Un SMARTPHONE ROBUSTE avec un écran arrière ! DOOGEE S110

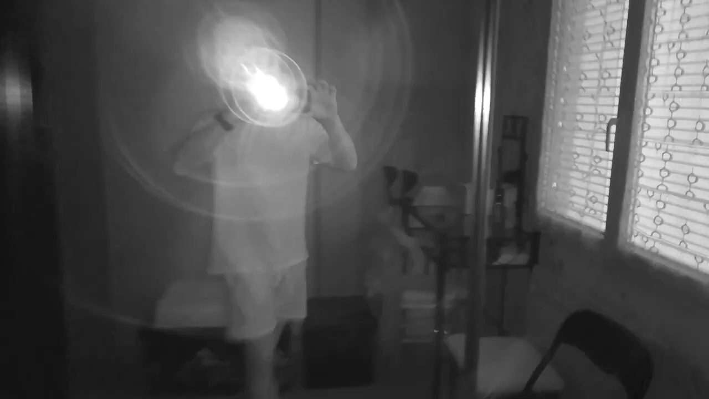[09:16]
Donc là, on se retrouve directement avec le mode night vision. On n'est pas sur quelque chose qui va procurer beaucoup de fluidité. Mais ce n'est pas grave.
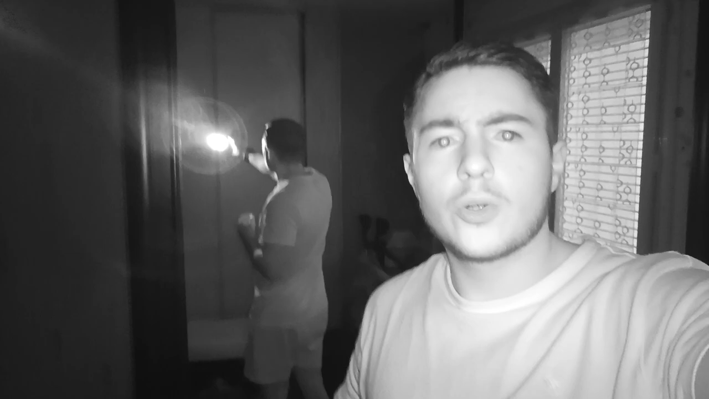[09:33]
Et à vrai dire, on a quelque chose qui passe très bien en termes de qualité. C'est très sympa. On a un bon infrarouge. Et ça fait plaisir. C'est un tout-en-un qui fait très plaisir. Et on est parti pour faire une vidéo en deux cas.